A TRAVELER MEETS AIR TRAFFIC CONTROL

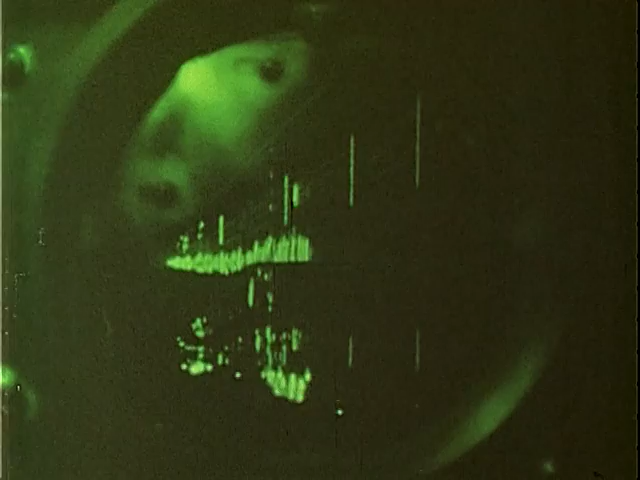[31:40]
On course, 25 feet above glide path. United 837, 3 miles from touchdown. On course, altitude okay.
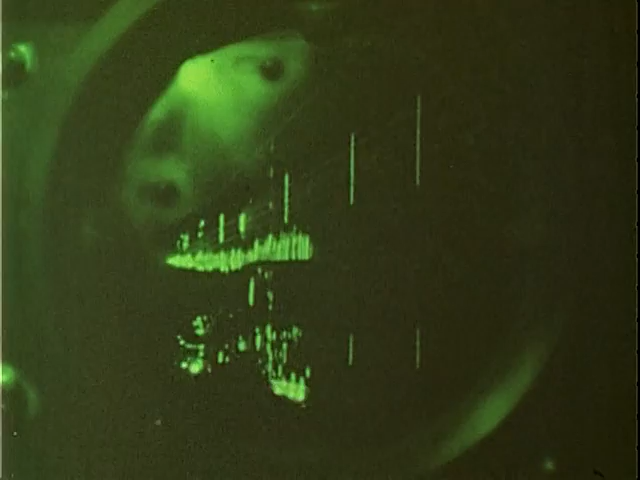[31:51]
3 miles. United 837, 2 miles from touchdown, on course, altitude okay.